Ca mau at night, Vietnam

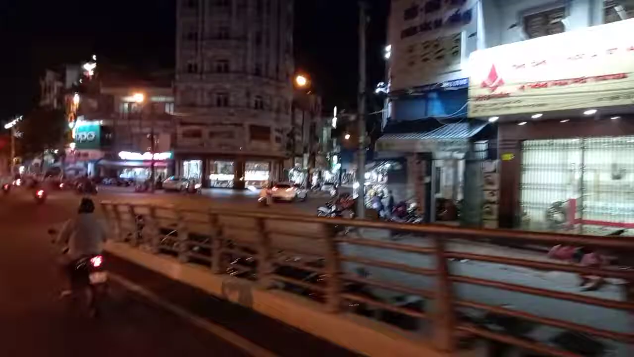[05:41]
ngoài đâu, đâu phải. Đâu phải, cầu này cầu khác. Đúng rồi, đây nè, quốc cường kìa. Quá hàng của ông Tú đằng kia kìa, cuối đường không mà.